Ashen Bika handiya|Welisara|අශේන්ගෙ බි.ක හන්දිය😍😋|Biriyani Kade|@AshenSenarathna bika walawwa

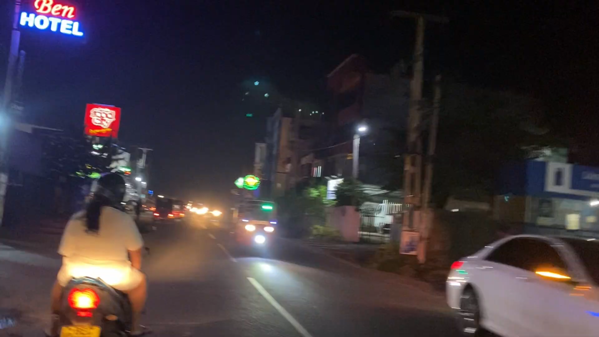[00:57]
අපි යන්නේ කඩව තියෙන රාගම පාරේ වැලිසර හන්දියට ගිහිල්ලා වැලිසර හන්දියෙන් දකුණට දාලා.
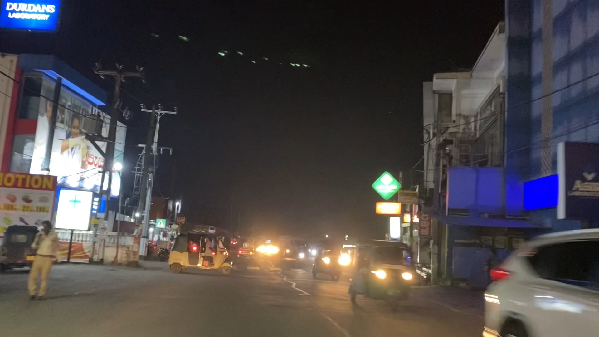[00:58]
ඉතින් මේ තියෙන පාලම තව ටික දුරකින් ඔයාලට
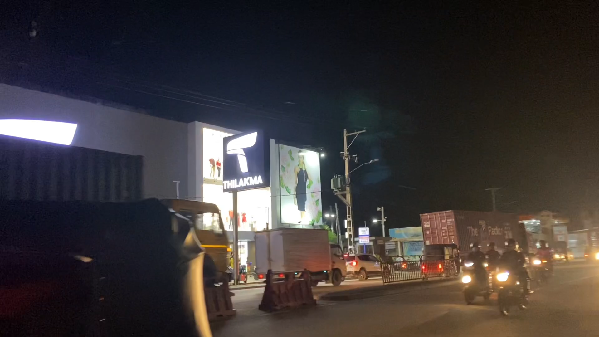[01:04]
බලන්න පුළුවන් දකුණු අත පැත්තේ තියෙනවා අෂෙන්ගේ බිරියානි හන්දිය.
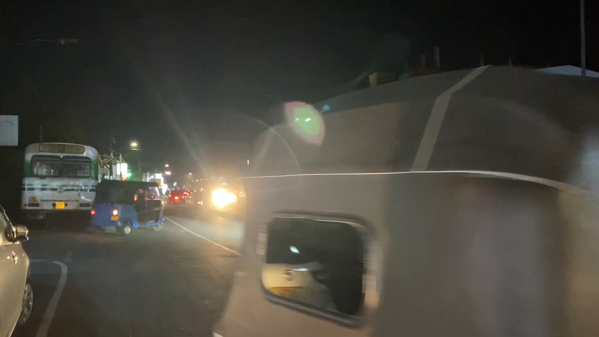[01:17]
පැත්තේ ඔයාලට අෂෙන්ගේ අලුත්ම බික හන්දිය බලා ගන්න පුළුවන්.
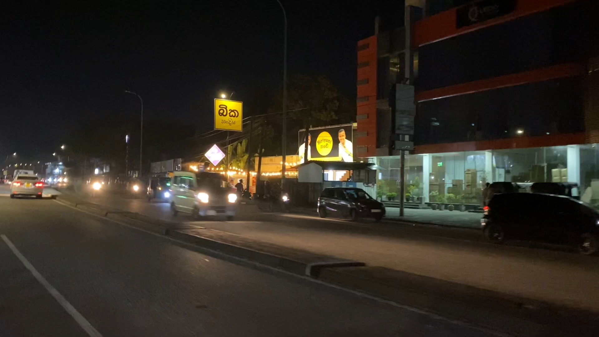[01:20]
මේ තියෙන්නේ අන්නෙතන. ඒ වගේම ඔයාලට පහසු වෙන්න අපි ඩිස්ක්‍රිප්ෂන් බොක්ස් එකේ අෂෙන්ගේ
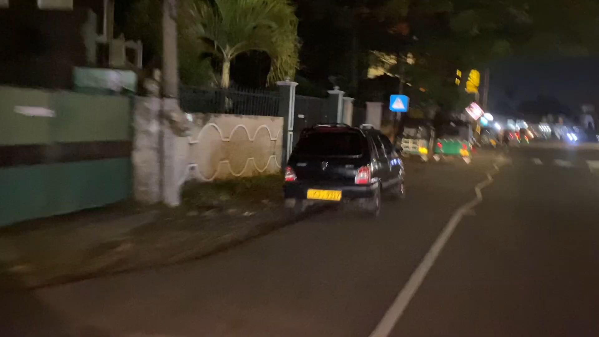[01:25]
මේ බික හන්දිය තියෙන ලොකේෂන් එක දාන්නත් අමතක කරේ නැහැ. ඉතින් ඔයාලා ගිහලා ලොකේෂන් එක බලන්න.